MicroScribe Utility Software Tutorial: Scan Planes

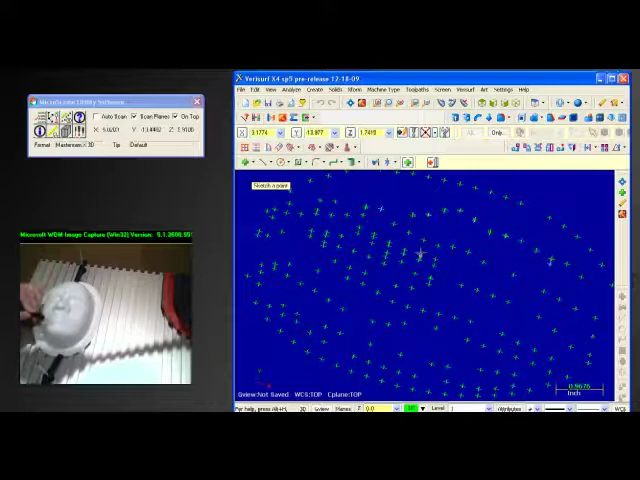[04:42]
are in your particular setting so we keep
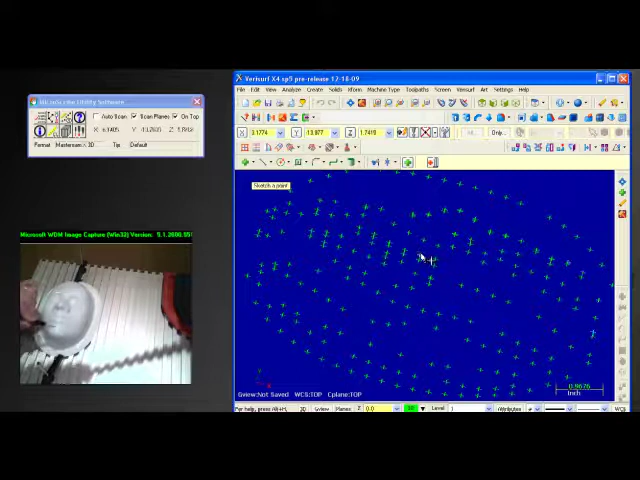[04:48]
going let's drag back and forth we can go over and grab the data on the
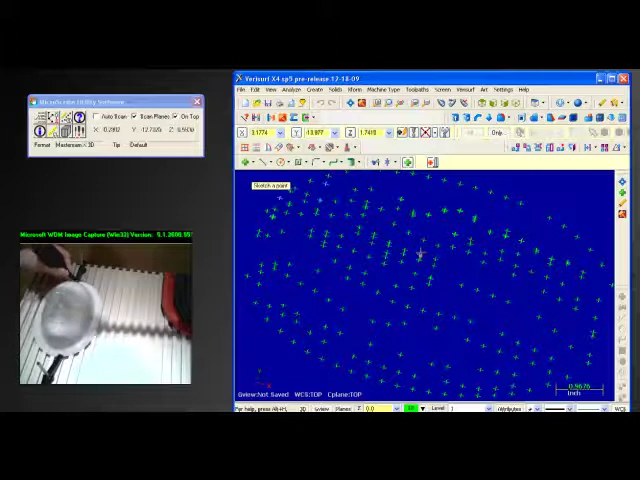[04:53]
on the second side if we wish so this gives you an idea of how to take scan plane information or to get point
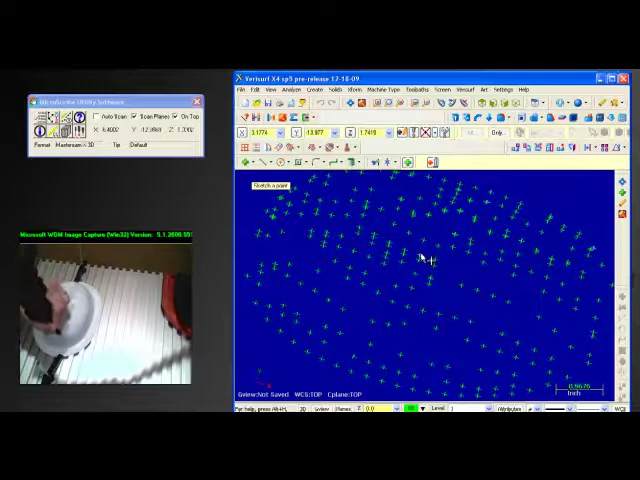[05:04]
clouds this is the beginning of a point cloud without actually utilizing you
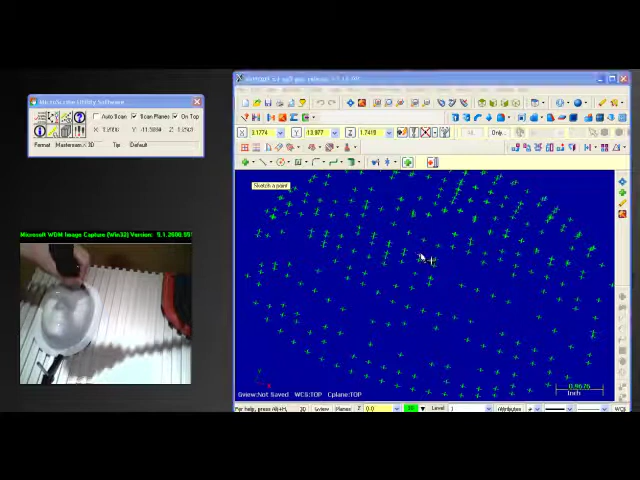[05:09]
know a laser scanner to gather that information so it can be very helpful for
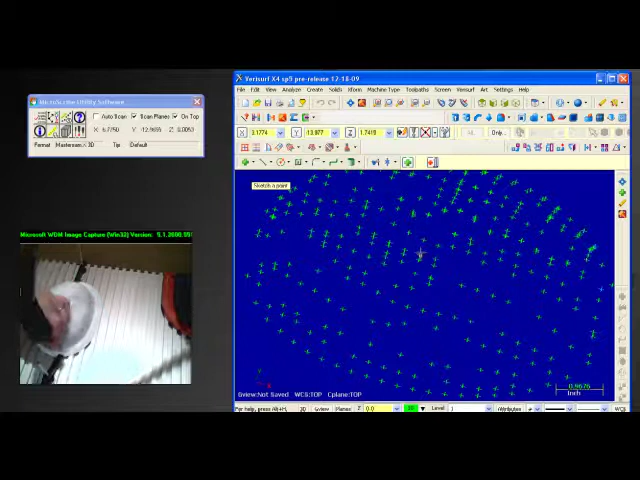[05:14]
folks that are doing a fair amount of geometric digitizing but occasionally
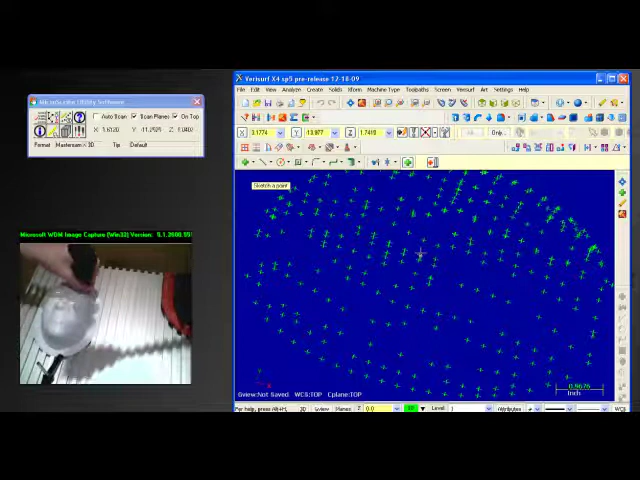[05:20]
need to get some surface information let me finish this a little bit of scrubbing up and I'll give you an idea of what this point cloud is looking like
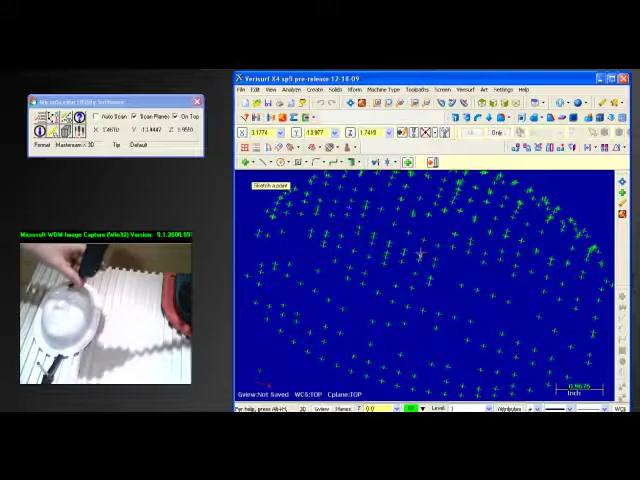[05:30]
so we probably want to spend more time and get more point density but this will give you an understanding of what scan planes is all about so there's a beginning understanding of the that point cloud like I said the nice thing about this point cloud is it is it's very linear so these points are all based on a 2d plane that we can then go back and then just say okay well let's let's scrub a 2d plane in there so this would conclude looking at scan planes